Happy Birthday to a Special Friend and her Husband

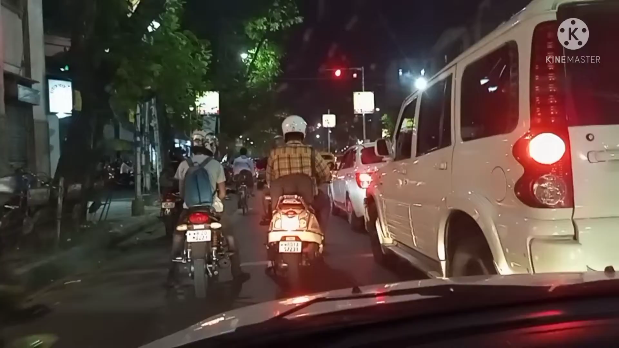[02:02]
সিগন্যাল ছেড়ে দিয়েছে, আমরা চলেছি, আমরা চলেছি। সামনে আবার একটা সিগন্যাল আছে, মানে দেশপ্রিয় পার্কের মোড়ের সিগন্যালটা, ওটা বড় সিগন্যাল।
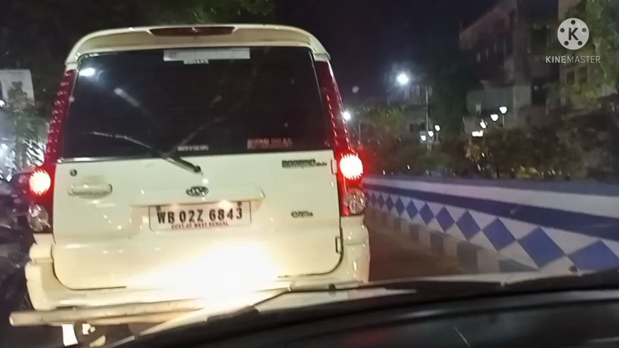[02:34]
চলো পৌঁছে গেছি দোকানটার মধ্যে, মানে দোকানটার সামনে।